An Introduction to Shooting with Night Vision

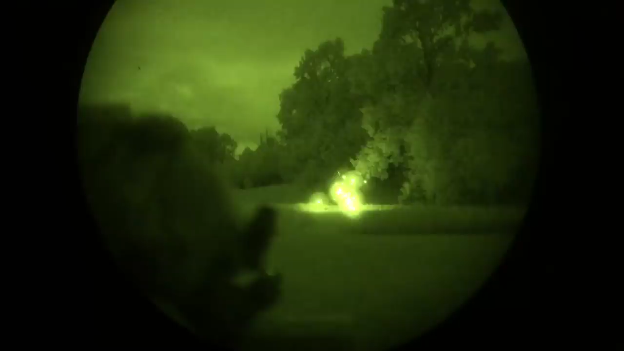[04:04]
so you're trying to find a threat,
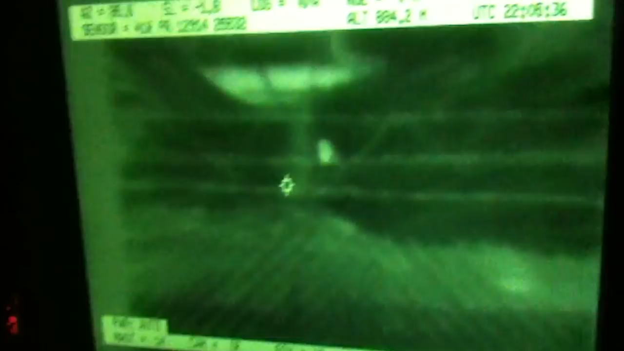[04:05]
you're trying to find an animal, that's when you would use your thermal.
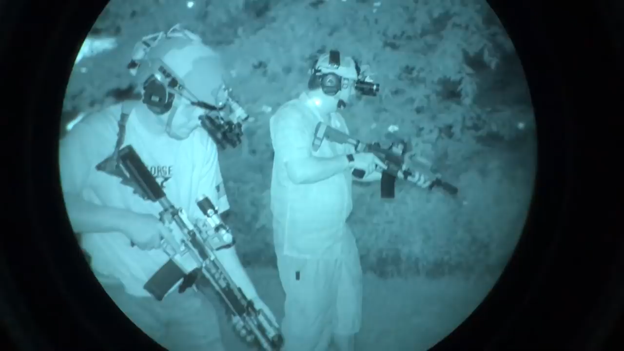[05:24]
But that's only one method of utilizing this night vision with a rifle.
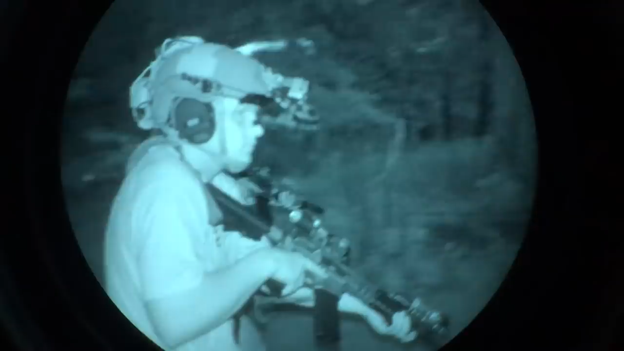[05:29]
You can laze a target and then you can calibrate it. Talk a little bit about that.
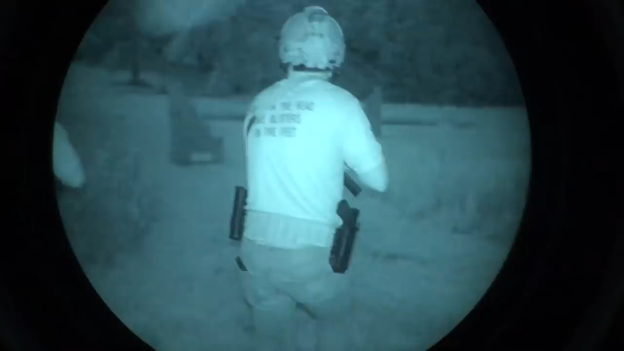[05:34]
But also talk a little bit about using your regular old sights. Talk about that. So when you're going and you're looking at lasers, you can use regular visible lasers. It will show up under night vision.
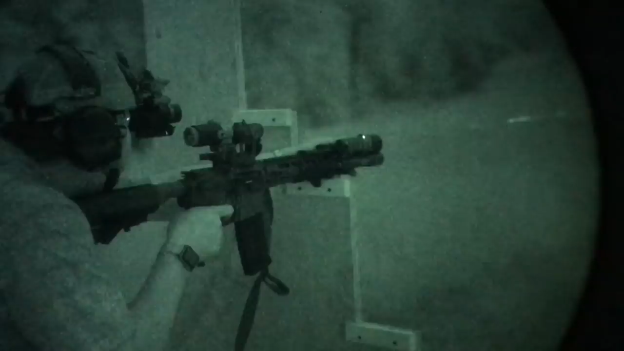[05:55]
These infrared lasers are great until you can't see, which is why they're also normally paired with an infrared illuminator.
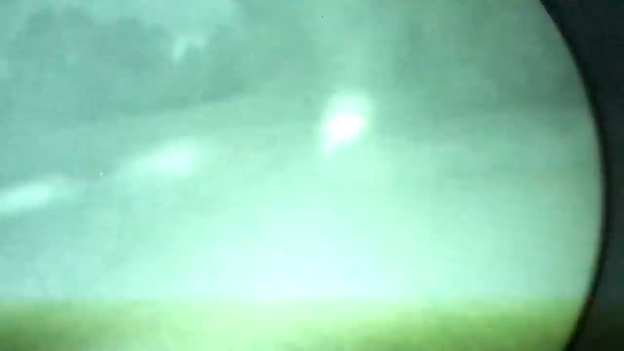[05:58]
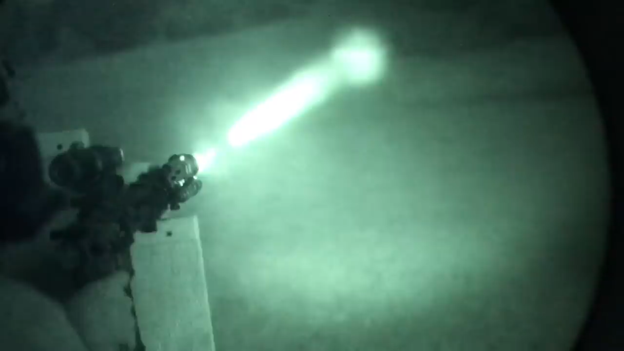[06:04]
The illuminator allows you to be able to see a whole lot better what you're looking at, while the laser pointer,
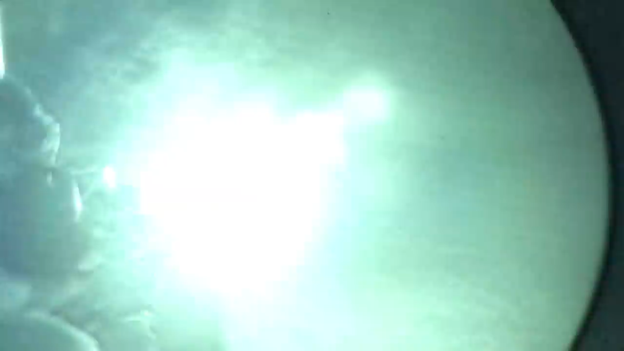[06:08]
essentially, is the aiming device that you use in order to put a fine point on whatever threat you're planning on engaging.
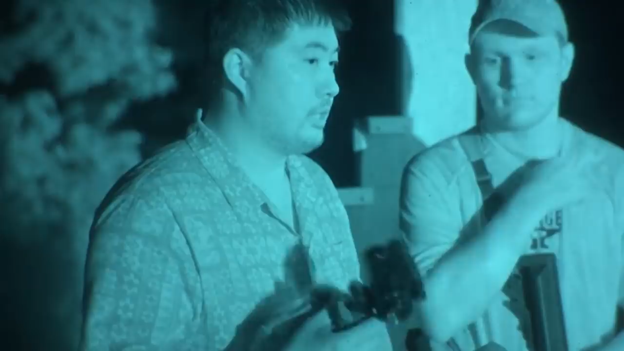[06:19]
Going back to the laser and the night vision, at least with my night vision setup, there's a thing called blooming.
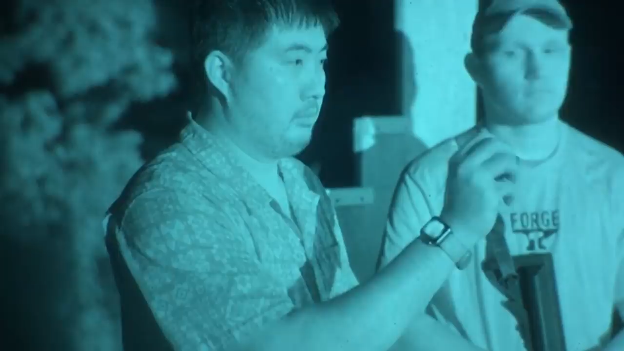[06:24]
When you throw a laser downrange, there's so much light that you get this sort of halo effect around the point of the laser that sometimes at distance, it'll kind of obscure the target a little bit.
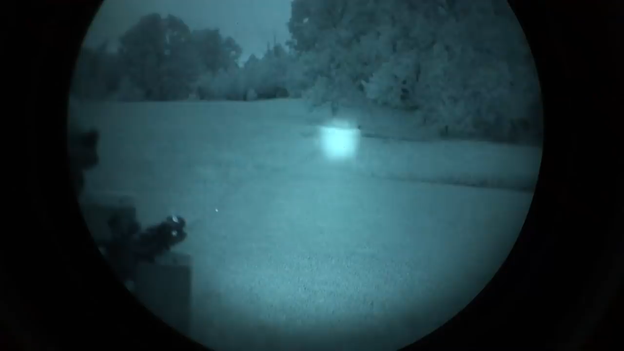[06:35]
And throwing more light with a good illuminator will actually help get rid of that halo effect and also help you ID the target.
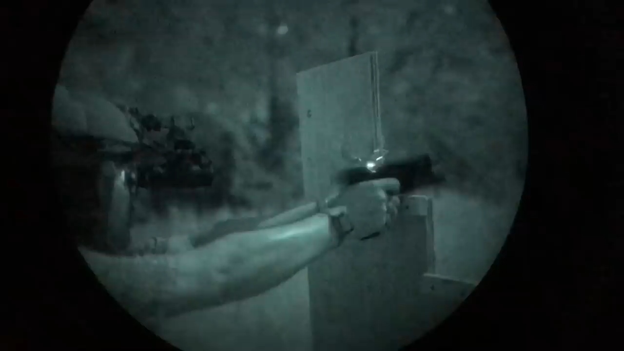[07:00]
Now, you need to have a red dot that's night vision safe, so real, real low setting, night vision will brighten it up and you can see it perfectly fine. Or you can do a sort of a blend, like when you shoot normal red dot, you keep both eyes open.
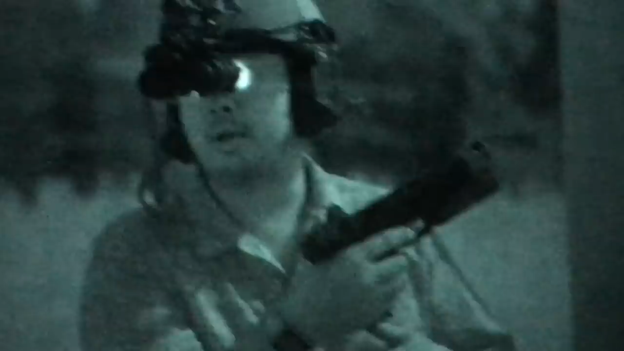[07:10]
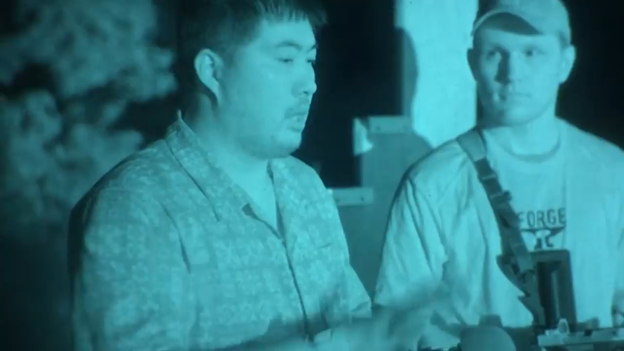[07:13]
You can do that trick with a monocular, have the monocular on your left eye, if you're right eye dominant, and you sight with the pistol with your right eye, and you can sort of,
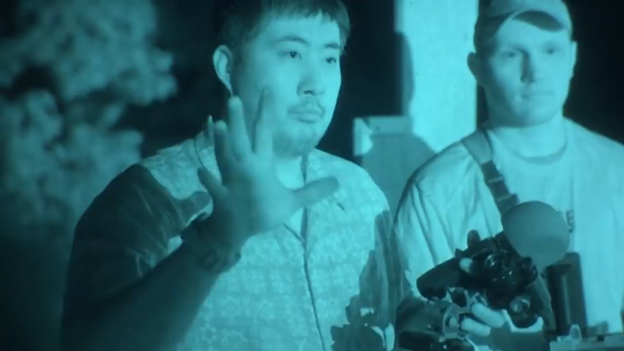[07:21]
your brain sort of merges the two images together.
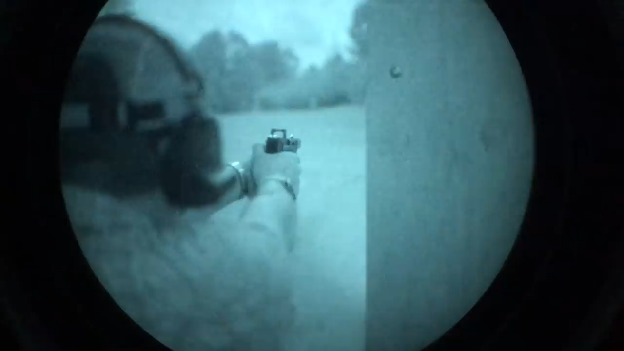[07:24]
You can superimpose the dot over what your brain is seeing with the left eye, so that it acts as if you're able to see with both eyes the red dot, even though the information is only coming through one eye. Yeah.
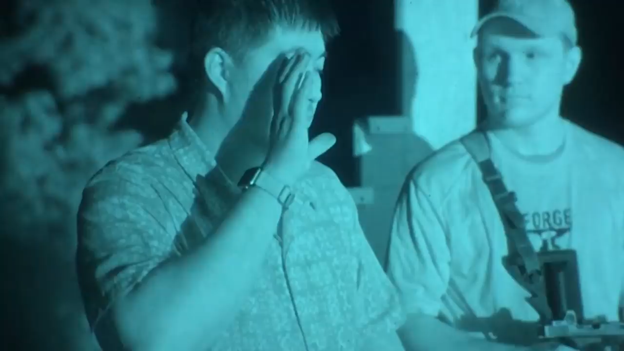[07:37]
Sometimes if you're only using the night vision to look through the optic in the handgun,
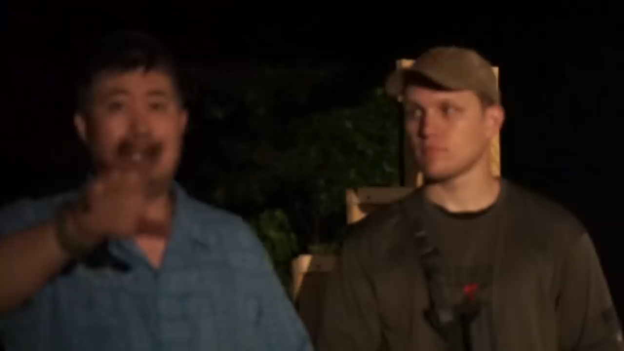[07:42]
sometimes the blooming effect will actually block a lot of the information, and you won't be able to see downrange and see your target. A good portion of that can be negated by changing the angle behind which you're engaging from.
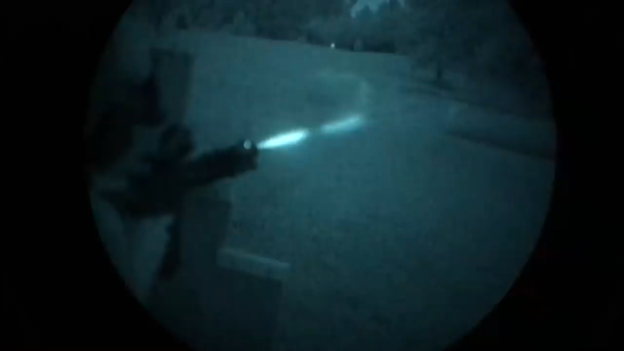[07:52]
If I'm a little bit higher above, I've noticed it does help reduce the blooming, but it still isn't existent.